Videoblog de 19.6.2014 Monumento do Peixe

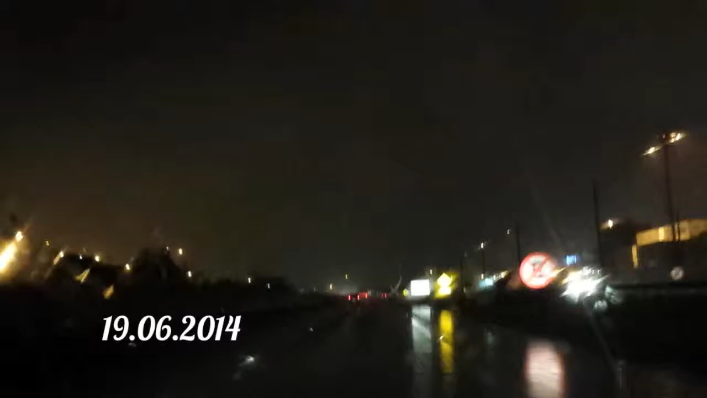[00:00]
É isso aí pessoal, Rodovia Anchieta, chovendo bastante nesta noite de 19 de junho de 2014, e aqui o peixe, é isso aí pessoal, quando a gente chega a Santos, a gente vê o monumento do peixe,
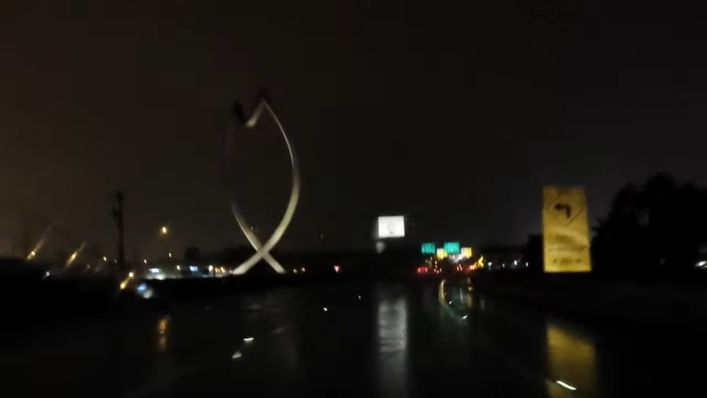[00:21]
sinal que estamos praticamente na cidade.